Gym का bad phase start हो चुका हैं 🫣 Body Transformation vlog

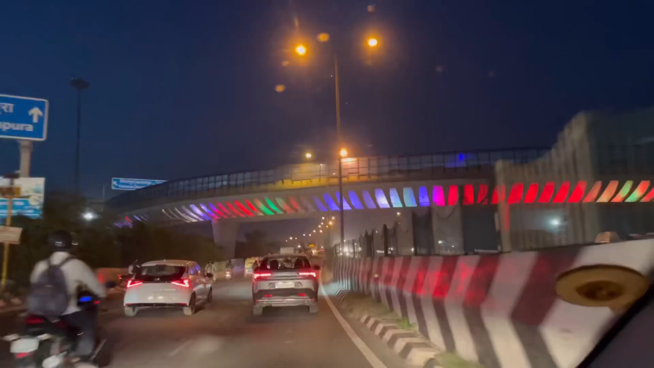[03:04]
मिस्त्री मिल जाए और नहीं तो फिर उसके बाद देखते हैं घर पहुंच पाते हैं तो
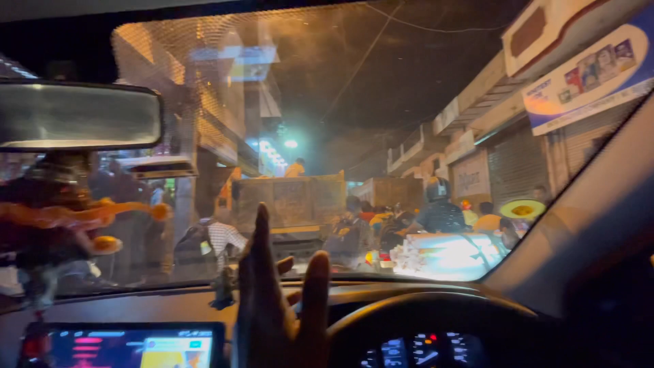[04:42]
पैट्रोल डलवा के निकला हूँ और जाम में फंस गया हूँ और आधे घंटे हो गए और खिसमत इतनी बड़ी आज अगर भाई नहीं डलवाया था ना पैट्रोल तो यहीं फंस जाते आज